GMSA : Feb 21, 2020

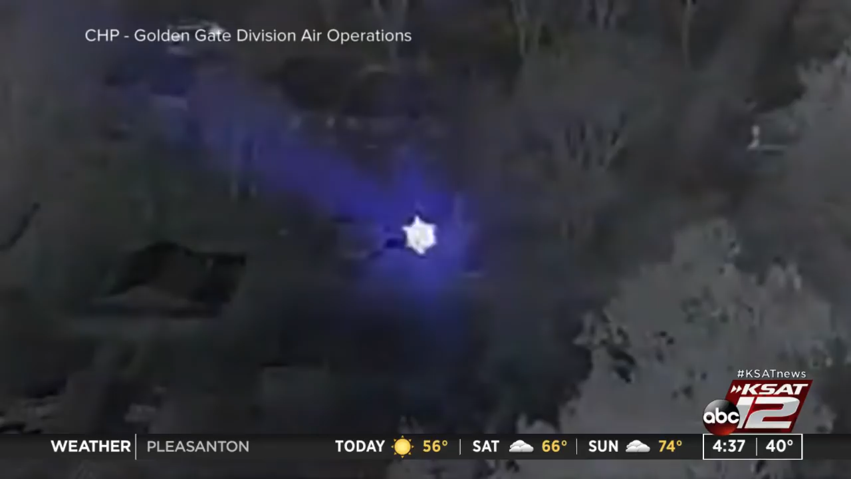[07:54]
A man on the ground is seen in the video pointing a blue laser directly at the pilot Monday night. The plane's infrared camera picked up the alleged suspect, and he was arrested on the ground shortly after.